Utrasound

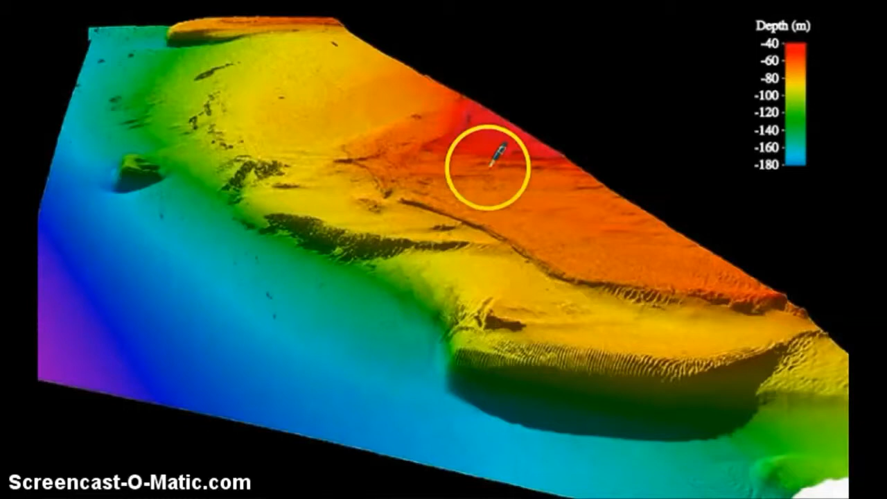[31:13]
So the hotter colours again show the shallowest area. And as it goes to the cooler colours, for the oranges, the yellows, then into the greens, and then finally the blues and violets, it becomes deeper and deeper. And you can see features such as cliffs along here and here. And there's even a small readout which is poking out there. And over here, we have a key which shows us what depth each color represents. Now, we don't only use it for these general things.
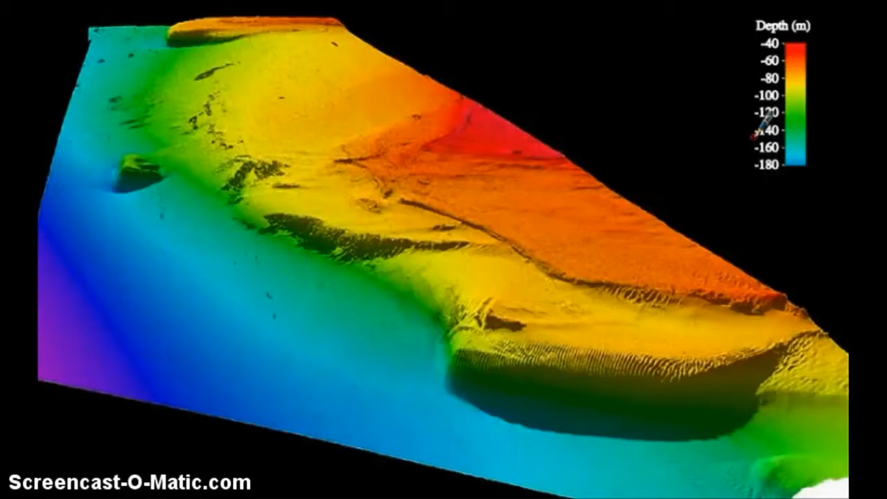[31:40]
We can also map out things such as this rift. Now, this is exactly what we were discussing when we talked about the mountain range in the Atlantic where the cable first came across. So when they were laying the cable back in the 1800s, they actually came along and they reached this,
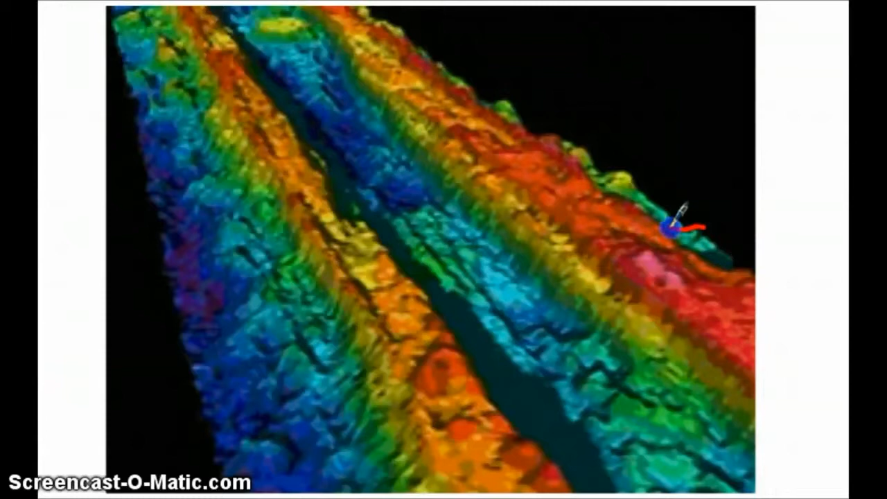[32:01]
and they had to go up and over it, and then it sort of dipped into here a little bit and then came up and back down it. And this is how they discovered. So they actually were measuring the depth of the ocean as they traveled. And that's how they discovered this mountain range. And little did they know that this range actually traveled all the way from the North Pole to the South Pole. Now, we actually still have cables running across this ridge. And every now and again, as we have movement of the tectonic plates, it will snap in these areas and have to be repaired.
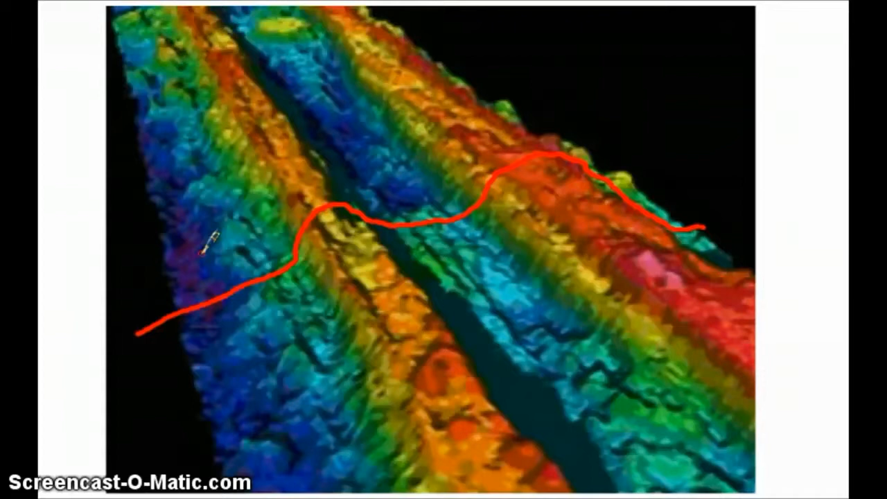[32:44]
Now, that's the natural features which we have, but mankind's been littering the ocean for many, many years, especially in the last 100 years, as we've had lots of wars. And here are a few things which have been discovered since.